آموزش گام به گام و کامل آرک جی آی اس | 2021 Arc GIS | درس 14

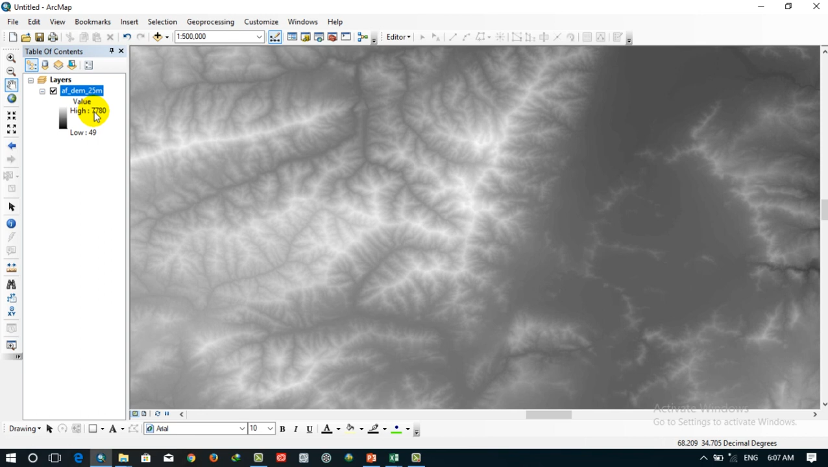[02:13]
7780 متر از سطح بر چی است. اینجا ارتفاع وجود داره که میتونین قسمت های واخان و سمت چین اینجا باشه.
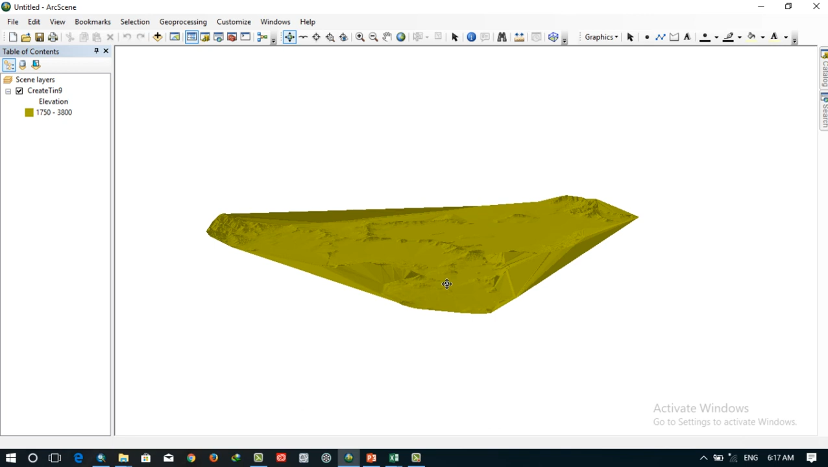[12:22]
خیلی کم نشان، میتونین یک مقدار اکستروژن نزیره اضافه کنین که یک مقدار دقیق تر کالکولیت فرض کن 3 متر زیادتر.
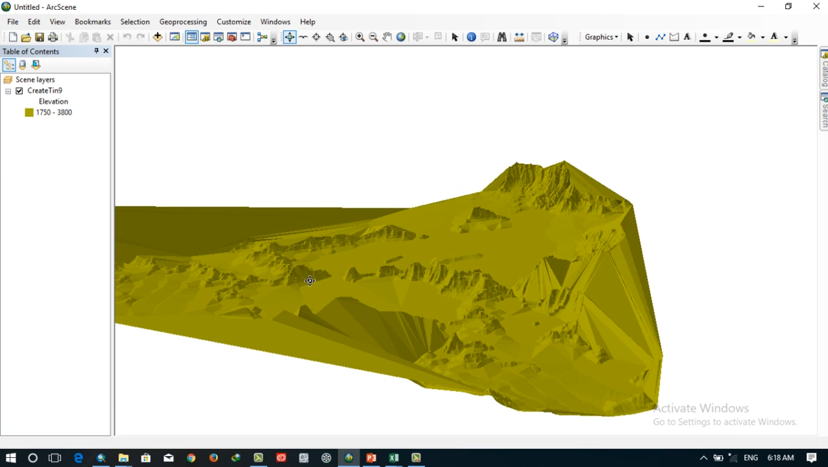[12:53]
فرض که اینی کدام کوه است، کوه شیر دروازه است، کوه تلویزیون است، کارته مامورین به این سمت است، کوه قرق این سمت است. میبینین واضح برتان ارتفاعات نشون میده همون شکل طبیعی. اینا هر جایی را که شما خواسته باشین دیم فایلش باشه واضح تر و دقیق تر.
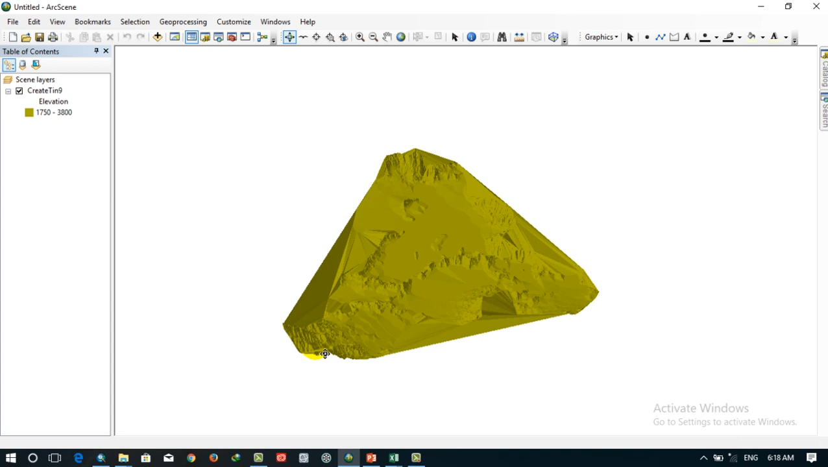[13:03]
اینا اگر یک دیم فایل خوبتر می داشتیم، دقیق تر می داشتیم، این توپوگرافی را واضح تر بردار نشان می داد.
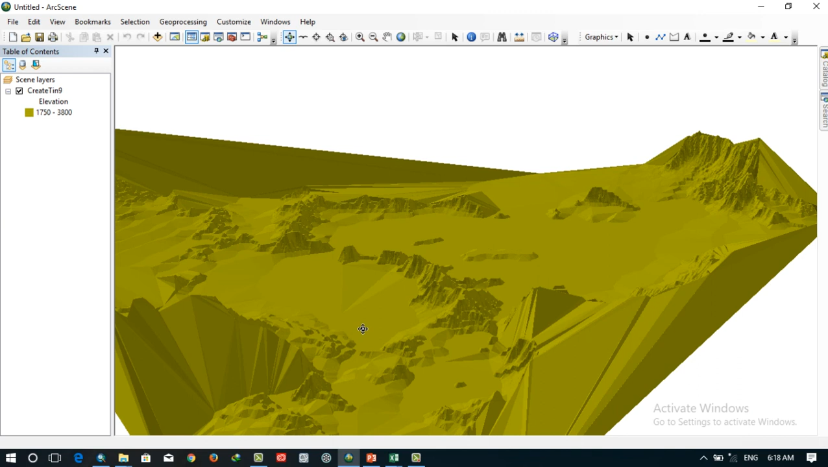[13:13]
این تپه ببین چی است، وزیر اکبر خان است، فکر کنم این تپه می واضح. سعی کنید یک مقدار اگر بخوایم این واضح تر شود، در اینجا ما تصویر چرا هم دارم؟ عکس هوایی کابل هم دارم. می تانید بیارین بالای سر از چی کار کنید؟ عد کنید. اونو دلیلی که پیشتر ما کوردینات را تغییر دادم به این خاطر است، چون ایمیج کابل ما فرمتش چی است؟
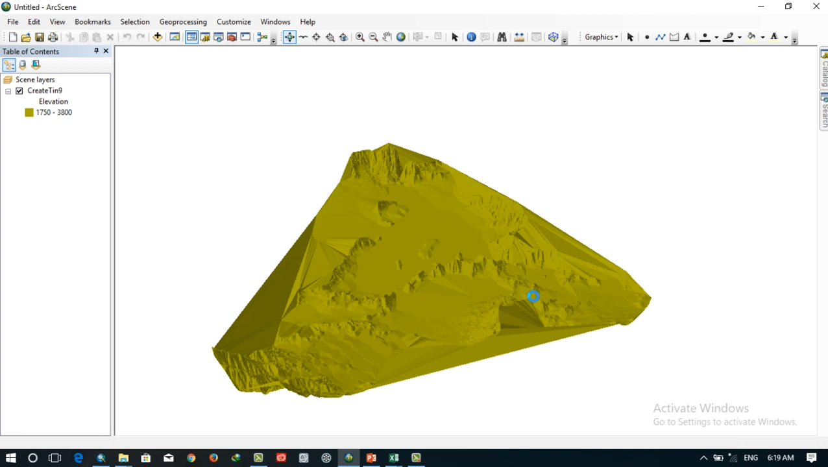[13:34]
متریک است. این در یک صفحه نمی آمد، اگر این را با